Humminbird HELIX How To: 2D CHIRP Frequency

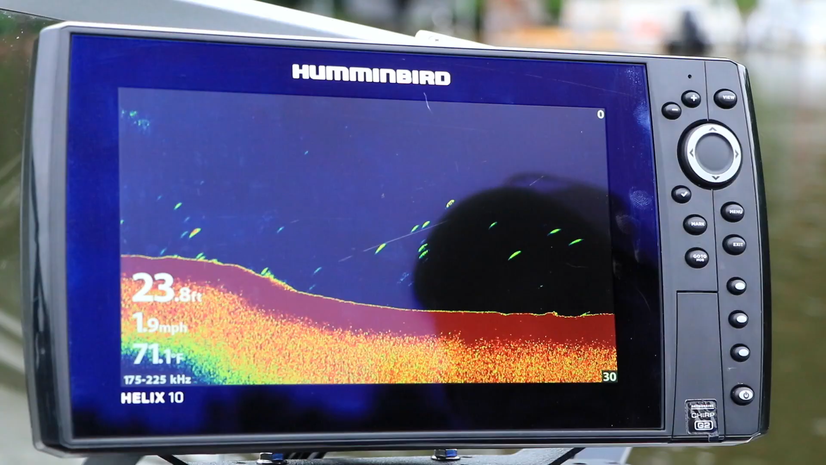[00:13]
On screen: depth 23.8 ft, speed 1.9 mph
2D sonar frequency selection represents a balance between coverage area and resolution or target separation.
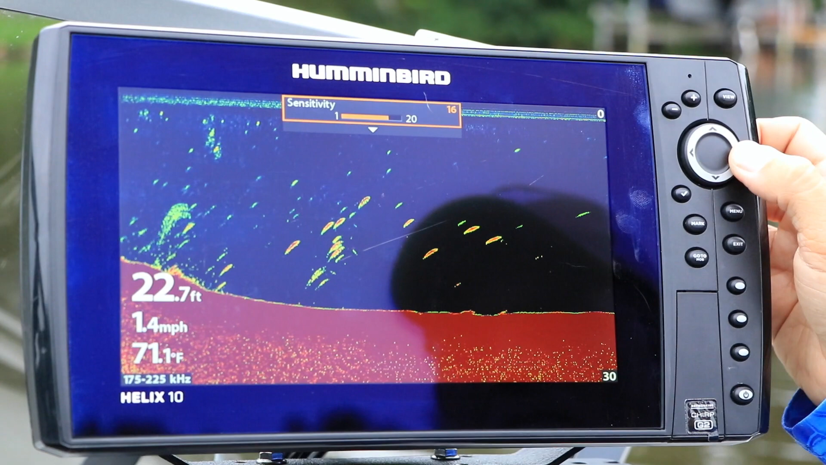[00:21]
On screen: depth 22.7 ft, water 71.1°F, speed 1.4 mph
Each frequency or chirp frequency range has its own particular strengths. Under the sonar menu tab,
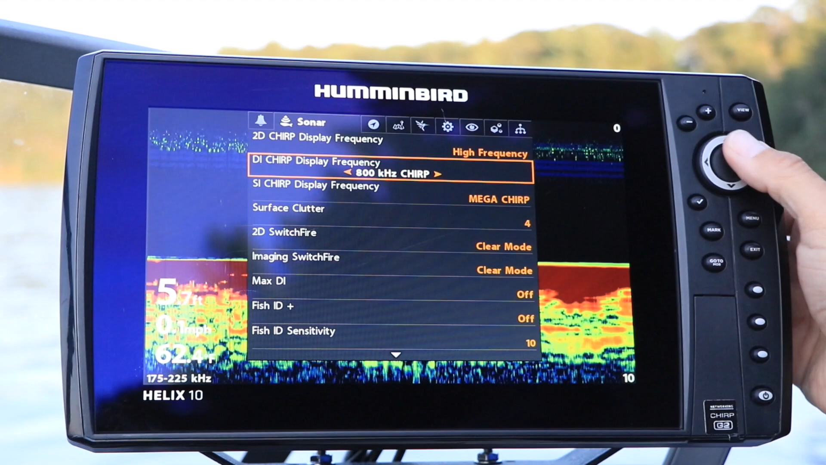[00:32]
select 2D chirp display frequency using the up and down arrow keys.
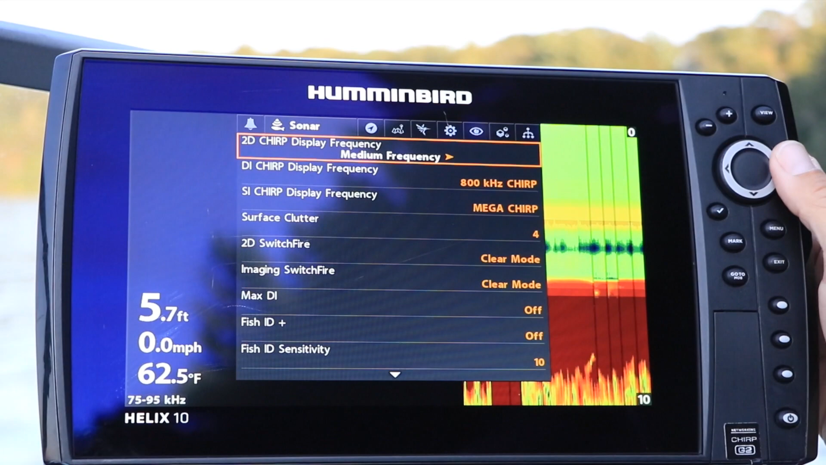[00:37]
On screen: depth 5.7 ft, water 62.5°F, speed 0.0 mph
Then, make your frequency selection using the left and right arrow keys. In general terms, the high frequency 2D chirp spectrum will provide the tightest coverage and the best resolution or target separation. If you're not in chirp mode,
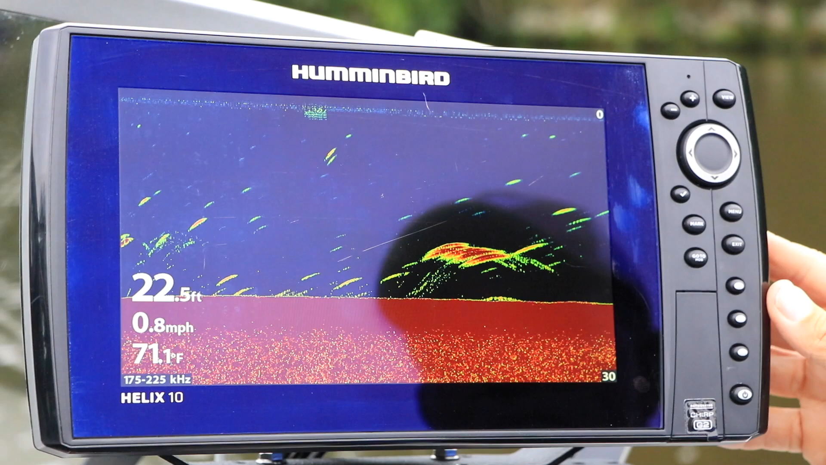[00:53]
On screen: depth 22.5 ft, water 71.1°F, speed 0.8 mph
these will also be the characteristics of the narrow 200 kHz 2D sonar beam. On the other hand, the medium frequency 2D chirp spectrum will provide the broadest coverage as well as enhanced performance in very deep water. If you're not operating in chirp mode,
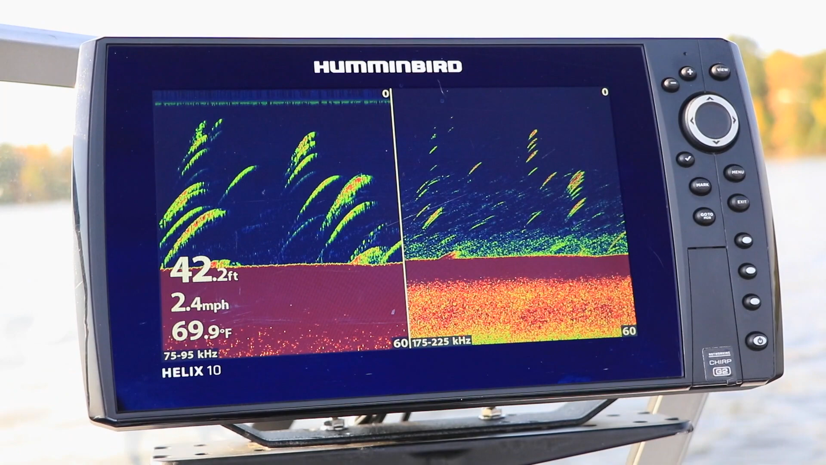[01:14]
On screen: depth 42.2 ft, water 69.9°F, speed 2.4 mph
you'll also find these same characteristics in the wide 83 kHz 2D sonar beam. You're also great! You're definitelyAH!